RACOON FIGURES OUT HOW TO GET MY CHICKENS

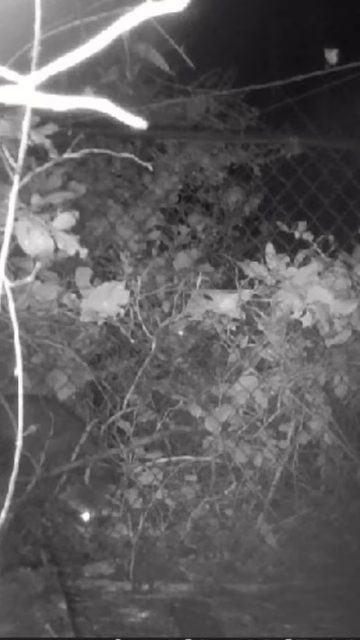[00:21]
So I put up a game cam after I secured my bird netting and lo and behold got a raccoon coming to visit. And the raccoon's trying to reach in. It's already been on top once or twice and then it goes back up on top. Figures out how to get to the bird netting.
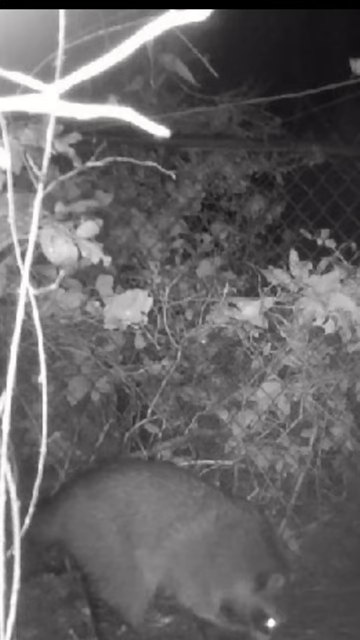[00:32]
Goes and grabs one of my chickens. Has its feast. Eats the chicken and then starts crawling out same way it came in through the top. After it left we have another visitor that shows up. Got a coyote. Can't get in thank God. Looks like I'm gonna have to do another video on something better than bird netting. Stay tuned.